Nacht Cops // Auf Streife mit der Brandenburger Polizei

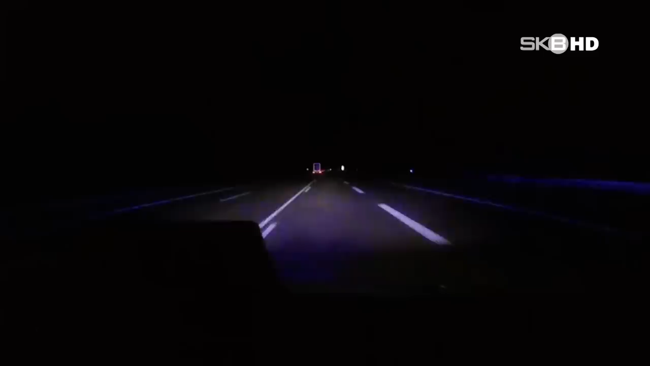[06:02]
Die beiden gehen mit viel Respekt in jeden Einsatz. Man weiß nie, was passiert, gerade wenn es dunkel und die Sicht eingeschränkt ist. Kurz vor Mitternacht geht's dann mit hoher Geschwindigkeit und Blaulicht zu einem Einbruch.